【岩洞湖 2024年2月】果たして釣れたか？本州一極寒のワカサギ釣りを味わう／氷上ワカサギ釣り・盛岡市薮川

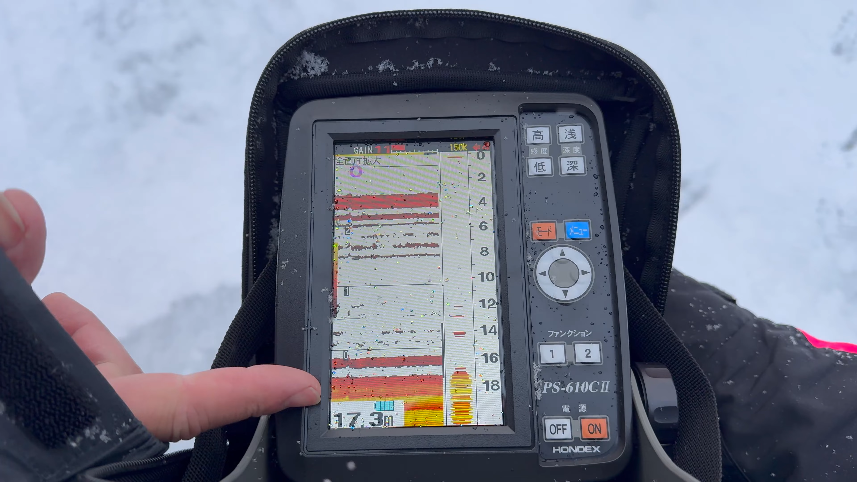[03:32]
On screen: depth 17.3 m
この、下がボトムで。うん。おかしいもんね。
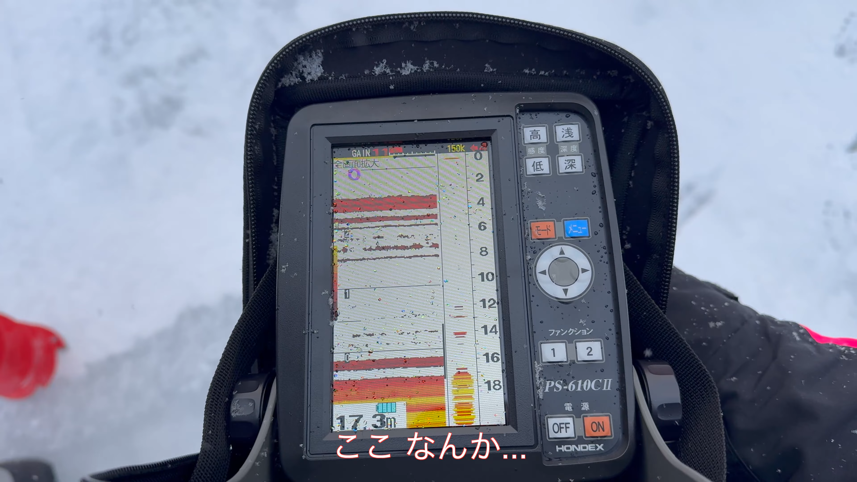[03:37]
On screen: depth 17.3 m
うん。魚いるわけないでしょ。今度、この辺が怪しい。